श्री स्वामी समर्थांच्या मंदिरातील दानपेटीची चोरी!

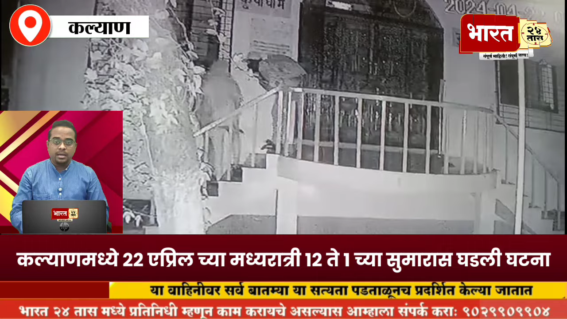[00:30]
12 वाजुन 58 चा सुमारास तिन अनोकी इसम तोंडालाव डोक्याला रुमाल बांधुन परिसराची पहानी करत मंदिराथ असलेडी दानपेटी घ्योंजात अश्टाचे दिसले केमरात कहित जानेला तिनी इसमांचे वाज अन्दाजे 25-30 वर्शा